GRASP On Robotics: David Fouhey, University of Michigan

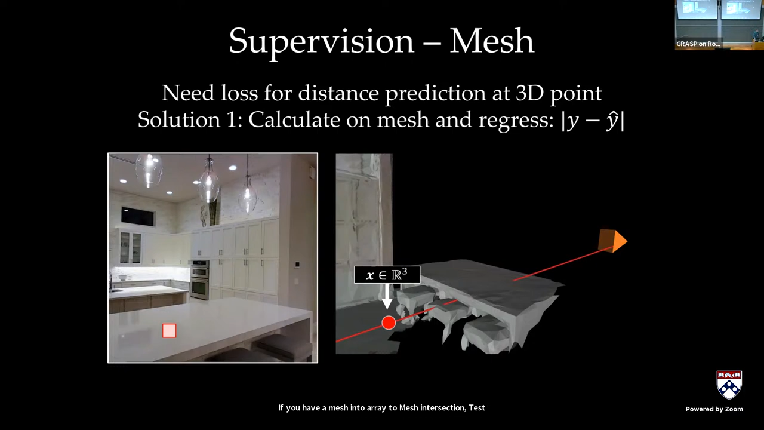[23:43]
If you have a mesh, you can do array to mesh intersection test, get the distance, and everything is very easy. The other thing that I can't talk about, it's still like under embargo, our sponsors are reviewing it. I got one slide cleared, hopefully soon on archive. You can do this also with posed RGBD images. So if I have this scene, I can take a view from another camera. And I'm going to show you the general idea, soon to come out on archive once it gets clearance.
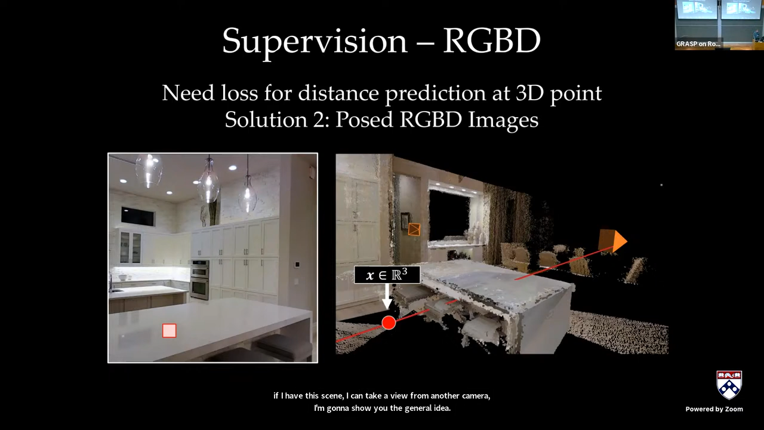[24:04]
The idea is that you can look at it from a different view. And you can see, for example, large regions of free space that are visible in another camera's view. So you have an RGBD camera, so you know that certain regions are unoccupied.
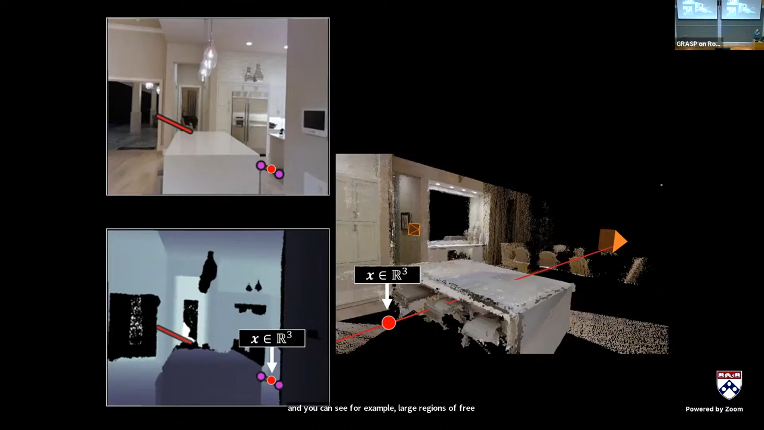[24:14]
So you can look at this red ray from the other camera in the corner. And if you zoom in over here, the recipe, and if you want to sort of rush to beat us to archive, here's the recipe for the sketch.
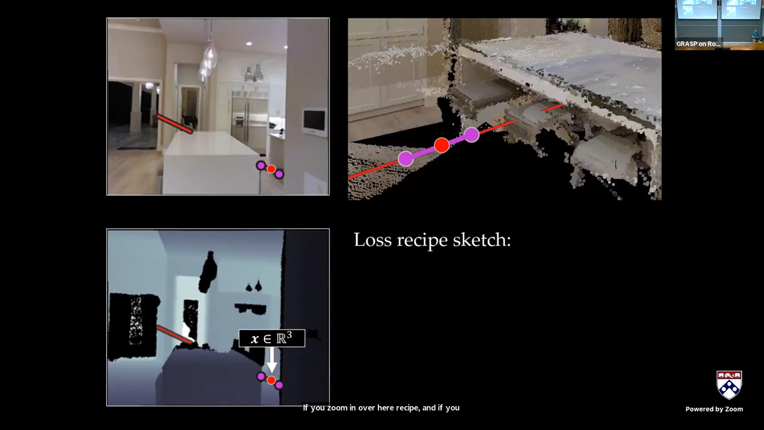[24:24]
Some of the intersections are basically impossible due to free space. You can't have intersections in this purple region. You can actually think about the distance to the nearest intersection tells you where an intersection would be.
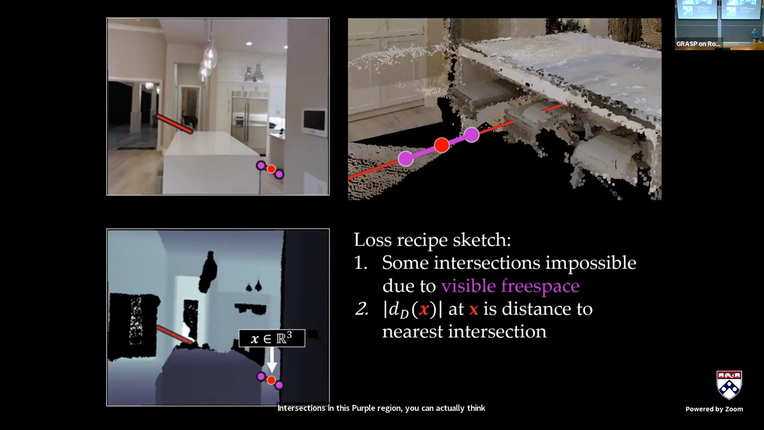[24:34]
And so if I then say, okay, some distances at that point X in 3D are just impossible, because they would imply an intersection which I know can't possibly be there, because I can see it from another RGBD example. And so we have a way of deriving supervision, and it's a little bit more complicated because you can do a little bit more, and you can get more out of it than just sort of like an inequality constraint. But you can train a network with this, and you don't actually need to have meshes anymore, which is really cool, because now you can have access to large amounts of consumer scan data.
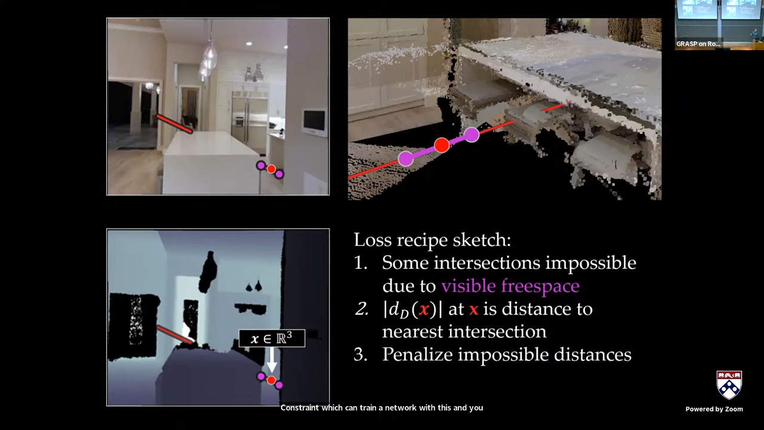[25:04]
Okay, so in the end, what the method does is you can train the method to predict this distance function at every single location along in this 3D volume,
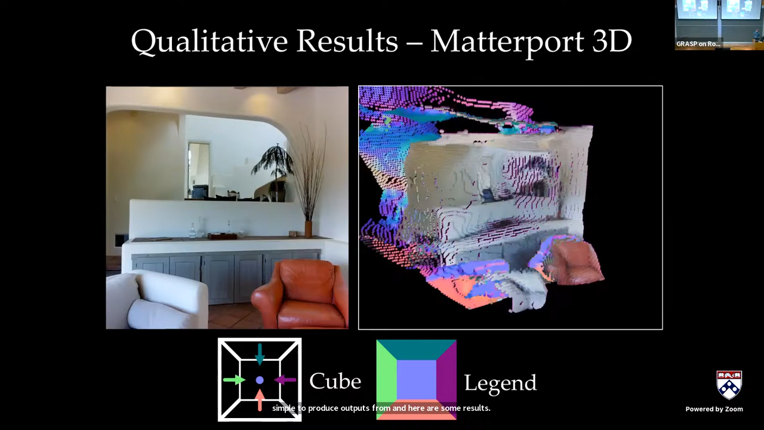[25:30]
So the first hit in the scene is colored with a normal image.
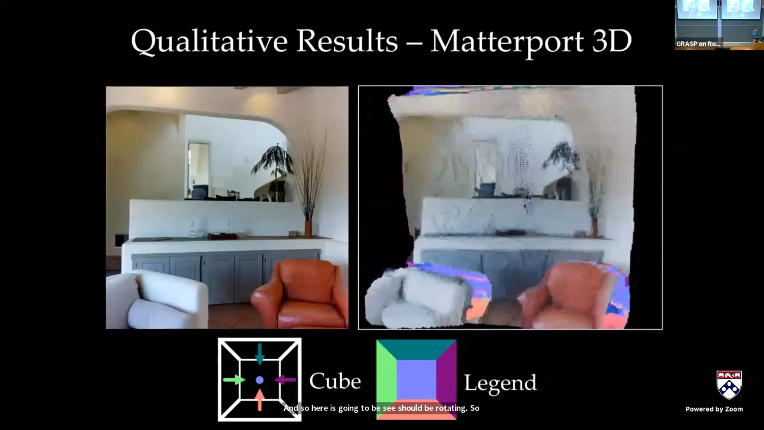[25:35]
So this is just like normal RGB that you're used to.
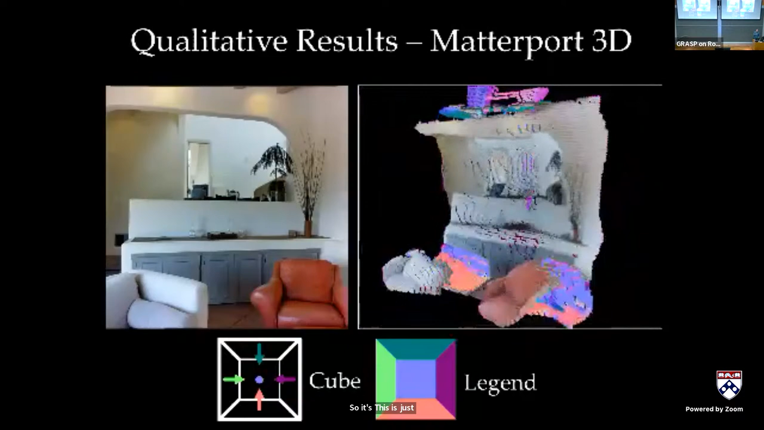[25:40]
The second hit, basically the parts that are occluded, these are colored with a surface normal. So it's red is sort of facing upwards, and different purples are different vertical surfaces. So this is an image we haven't seen before. This is from the Matterport 3D dataset, and we're using the actual captures from the camera as opposed to some sort of re-render from a graphics engine.
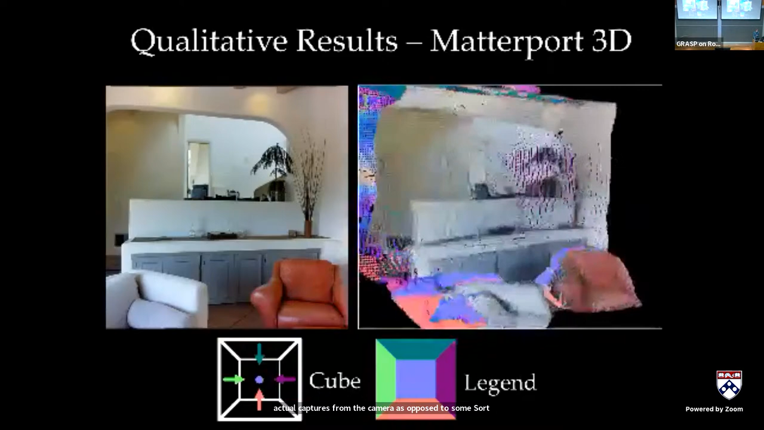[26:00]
Here's another example of a kitchen. And so as it rotates around, you'll probably be able to see, it's a little compressed, but you oversee there's a green spot as it rotates around, and it's on the back of the counter. And that's a surface that is vertical and facing away from the camera. And we're able to recover that from an image, which is pretty neat. Now, of course, this kitchen is a little bit bendy, but these are things that are all fixable. And there are lots of orthogonal tricks in the depth map literature for basically making these surfaces a lot more straight. Yeah.
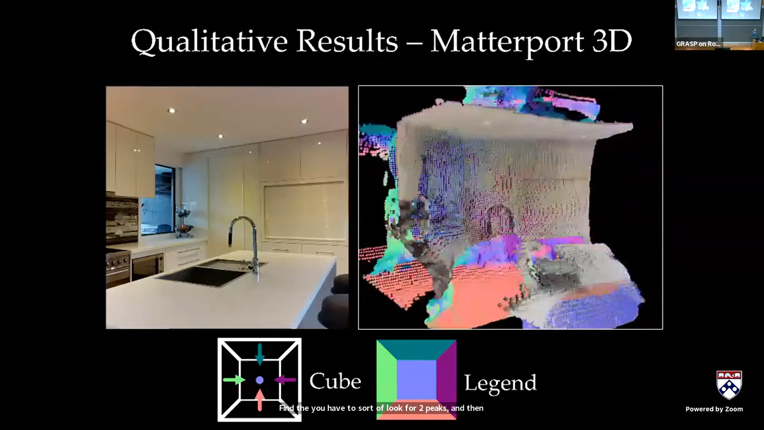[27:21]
And then you also have these things where if you find you have to sort of look for two peaks, and then you have to sort of take the middle of them. It ends up being a little tricky. And what happens is by having this ray, this distance thing, you can actually get very precise localizations of where the actual intersection is. It's a little easier to detect, basically.